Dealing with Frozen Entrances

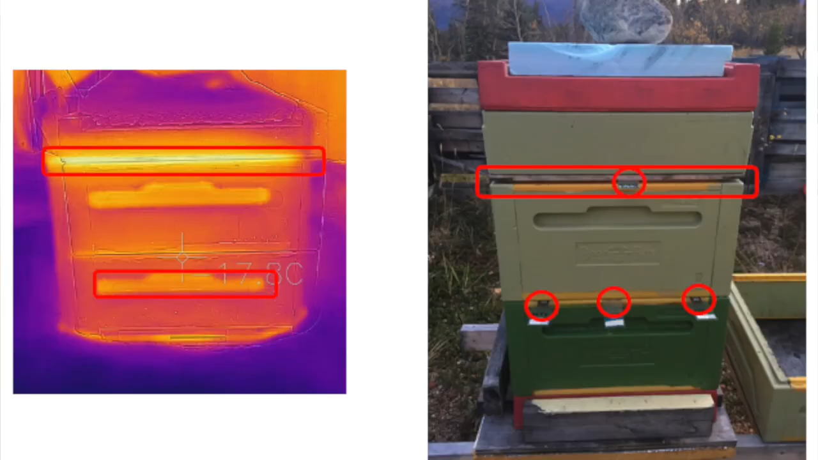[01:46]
boxes a plastic versus the polystyrene so
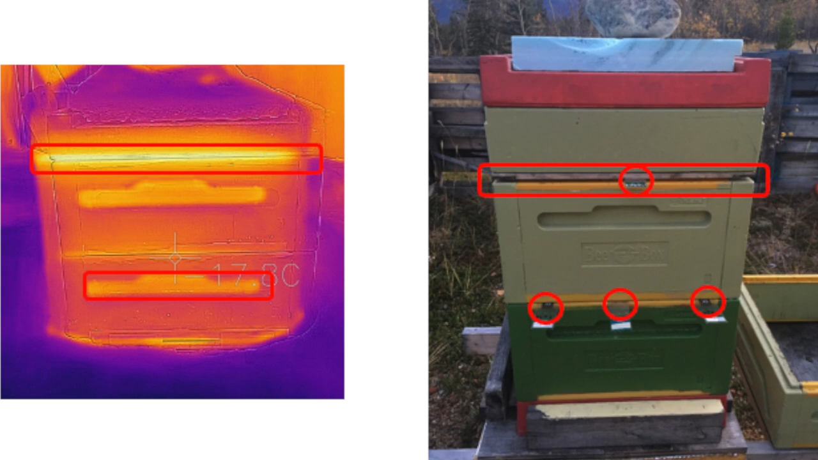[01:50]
that plastic conducts heat i i'll show you the chart but much more than the polystyrene and then i'll just zoom in to the bottom okay so you can see how